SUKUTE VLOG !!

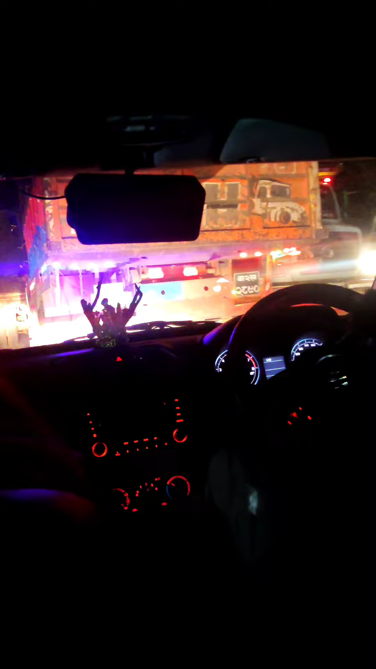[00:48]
2890 नम्बर गाडीमा खै खै देखेन मैले हाम्रो आजको राइडर केटो ए मैले पनि देखेँ मैले पनि
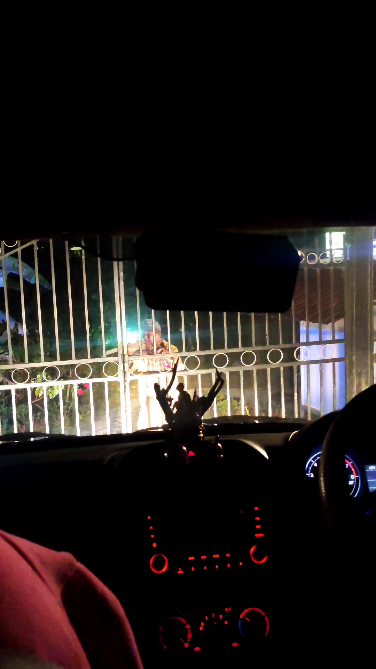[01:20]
चाटो लगाएर हामीलाई ढोका खोल्यो गाइज हामीसँग भित्र जान्छौँ स्यान्डी रिजोर्ट समुद्रै समुद्र